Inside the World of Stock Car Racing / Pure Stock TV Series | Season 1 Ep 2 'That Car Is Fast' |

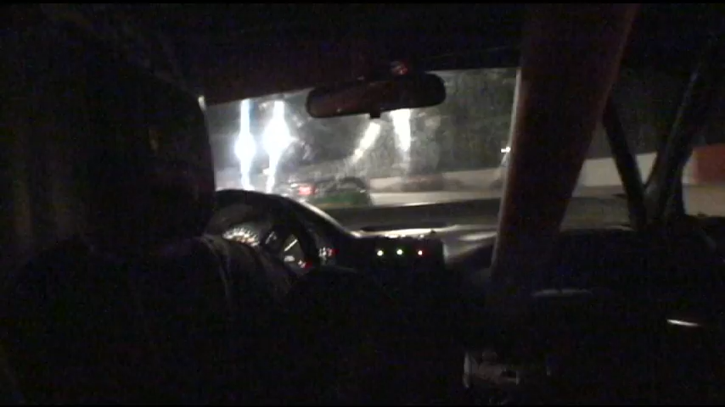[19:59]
DJ Workmeister setting the pace for the restart. Here they come. Green flag, we're back underway. Number 44, Kyle Indemuth is now on his tail.